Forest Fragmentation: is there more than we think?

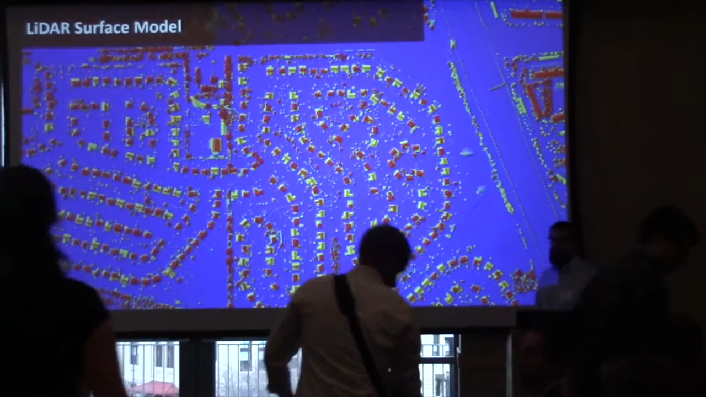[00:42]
So, in the spatial analysis lab here at UVM, we are, you know, we're armchair foresters, right?
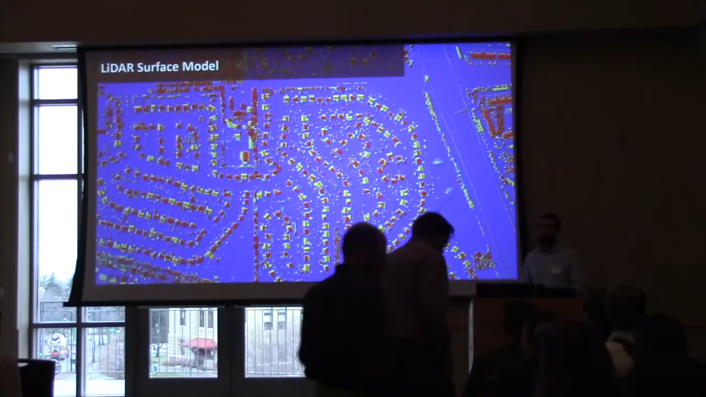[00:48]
We're trying to do things from the comfort of the soft glow of our computer monitors because we're afraid of being outside,
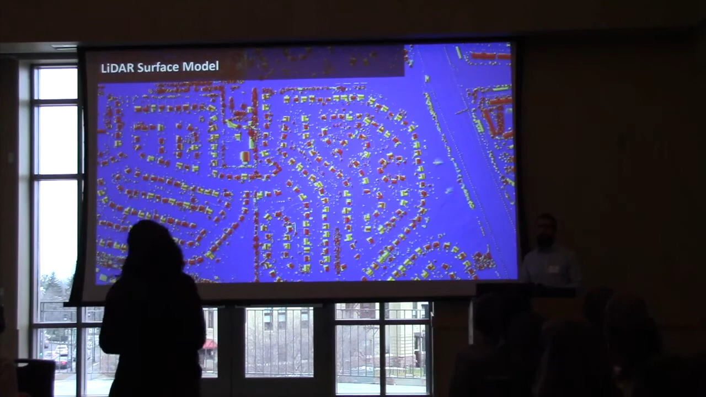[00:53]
and you know,
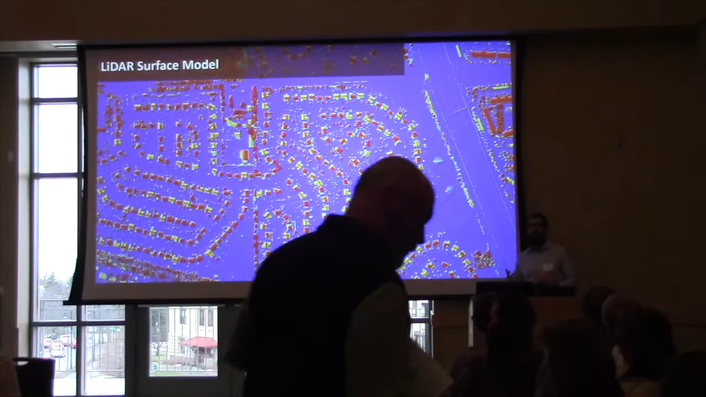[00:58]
the good news is that nowadays we've got wonderful new data sets that enable us to map features on the Earth's surface with so much more detail than ever before, and a lot of the work that we've been doing in collaboration with the U.S. Forest Service has been in these heterogeneous, heavily urbanized landscapes,
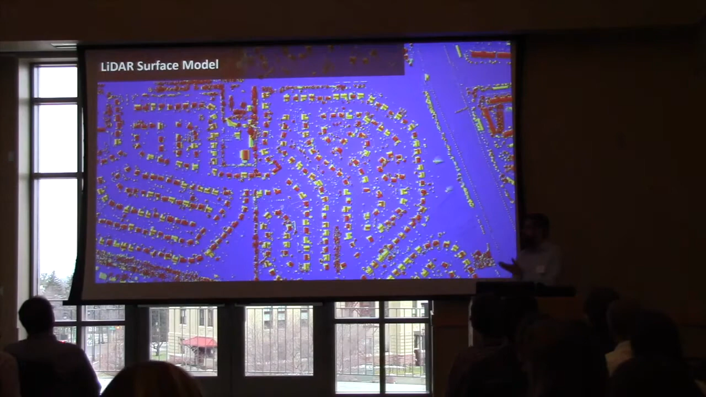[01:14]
and so here's an example of a LiDAR surface model, here's an example of high-resolution imagery,
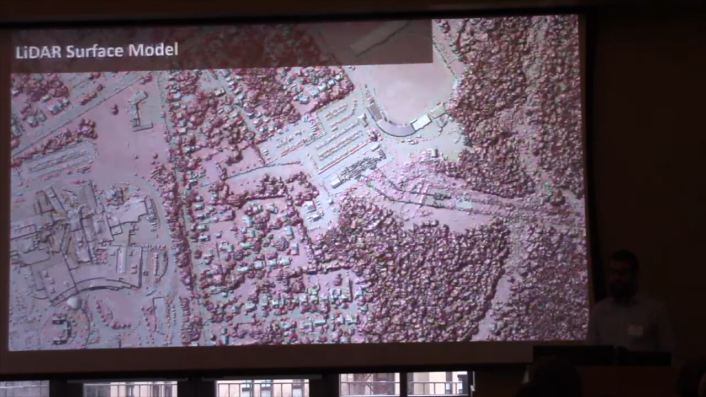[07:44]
And especially when we bring in data sets versus LiDAR. Even though we can get at this nice high resolution land cover that we've done here.
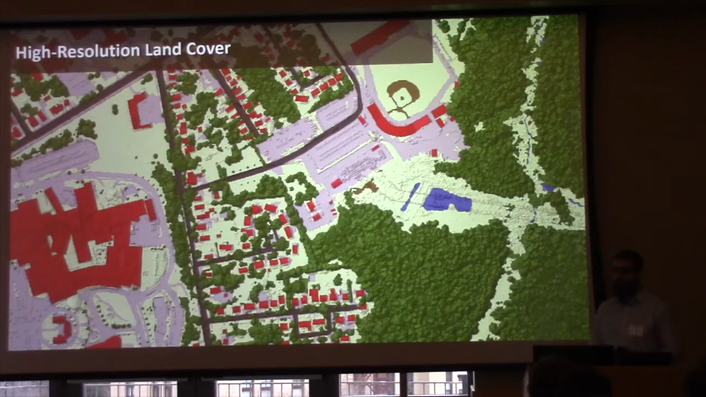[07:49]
And it's deciding like at what point does something become a patch? For example, this is back to the NLCD here, right? You can see that it's kind of nicer in a way, right?
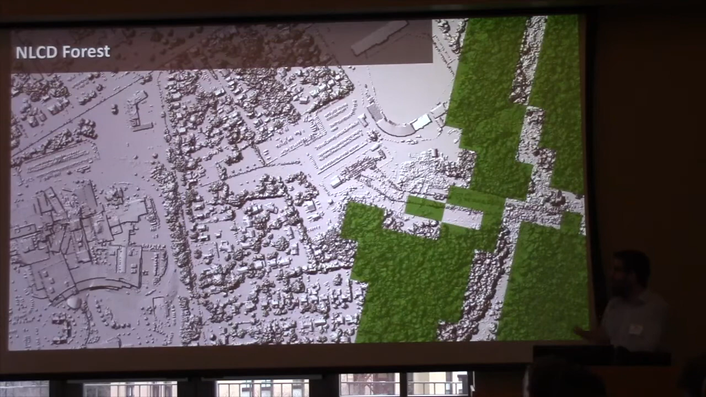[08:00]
It makes it easy. It's just, well, it's a patch or it's not a patch as opposed to our high resolution canopy where all this stuff flows together.
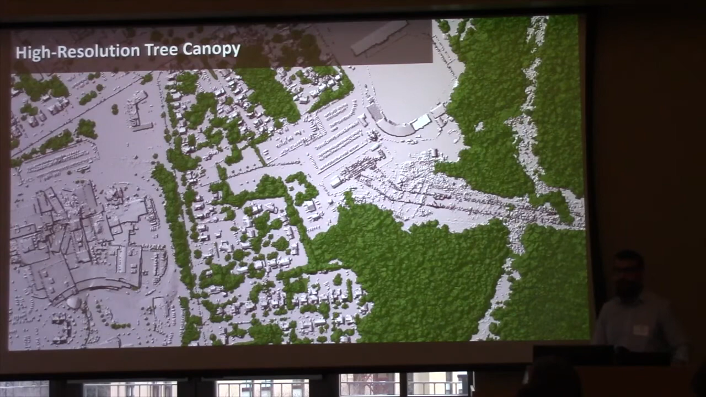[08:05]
So we have to make some real difficult decisions in the high resolution. We have to take a look at these areas where we have these very small gaps.